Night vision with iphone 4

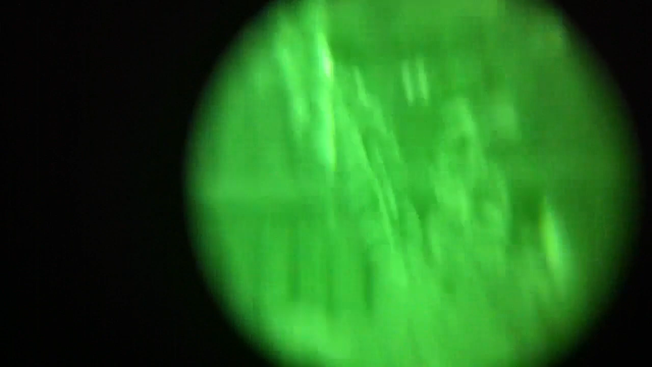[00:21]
There we go, oop, oop, us up in the sky.
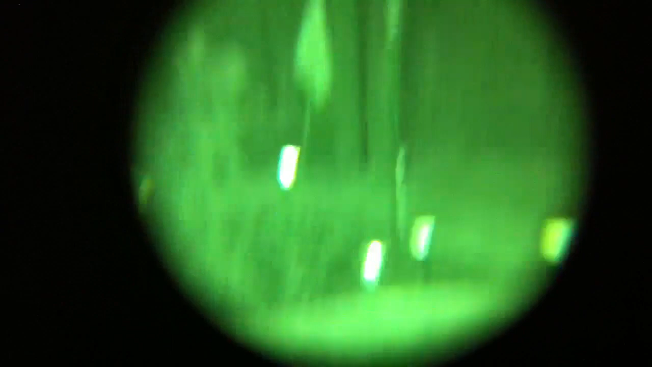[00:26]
There's my cat, cleaning his furry body.
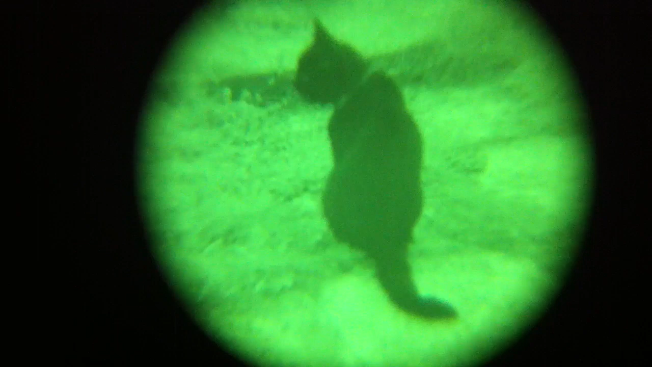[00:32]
There it is with that, that's three times.
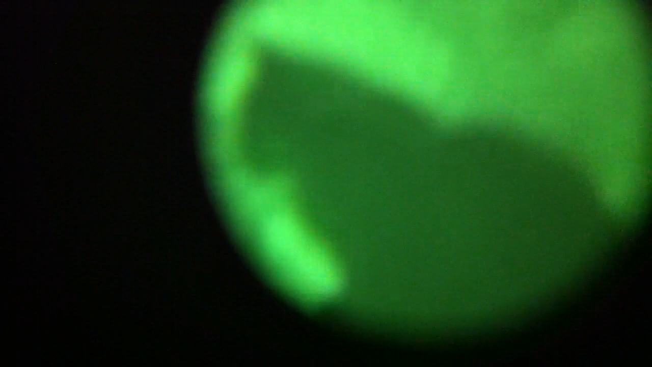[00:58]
See if I can focus him. Oh, he runs off.
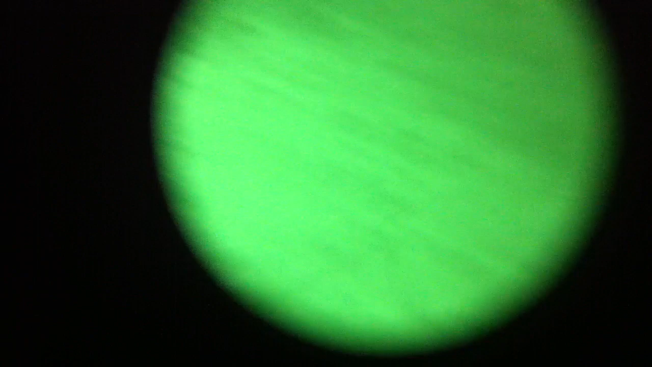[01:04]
There you go, hang on.
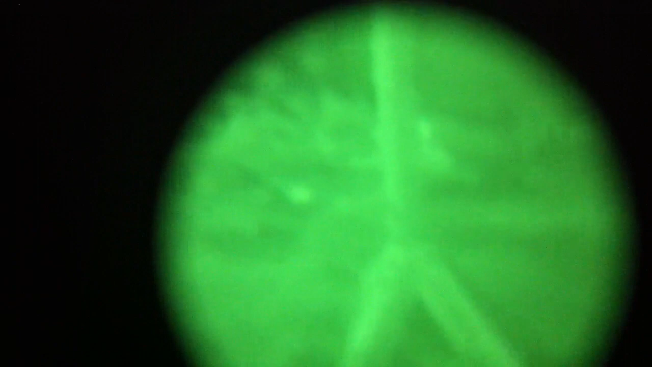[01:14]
This is hard to do one handed, I should have my wrist strap on. There you go.
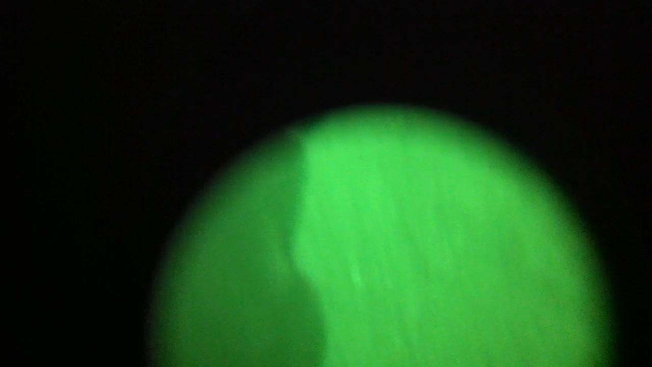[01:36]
I'm trying to focus with me little finger.
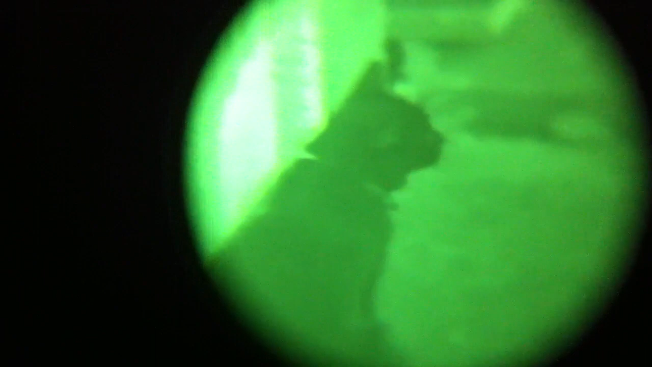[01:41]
You never get a brilliantly sharp image, but if you get near enough,
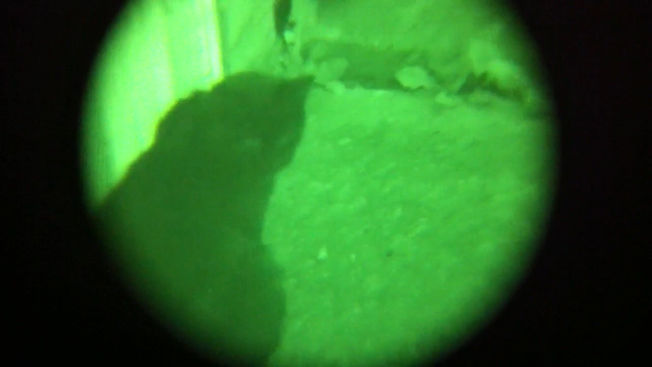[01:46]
I should name this night vision panther sighting.